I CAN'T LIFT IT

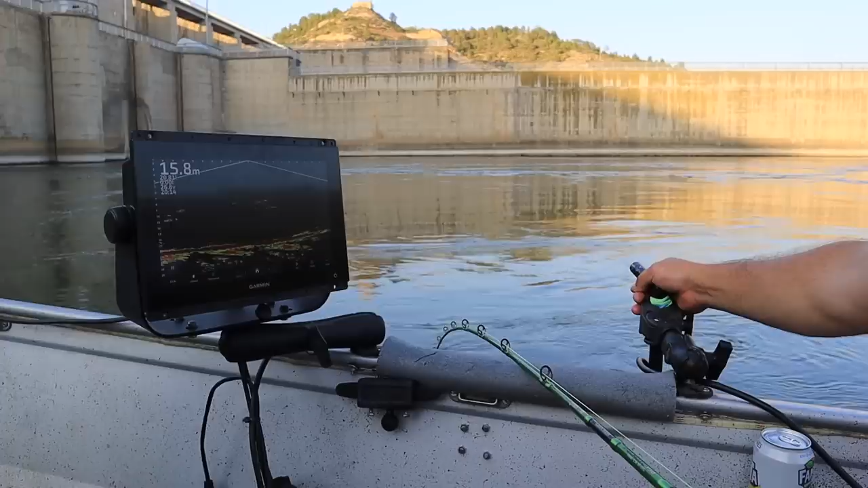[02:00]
On screen: depth 15.8 m
This is about a meter long fish. Meter long fish. Bloody hell. Ready for the battle of a lifetime. Ready. I'm feeling so for this. Shoulders back. Yeah. He's back in. Warm up.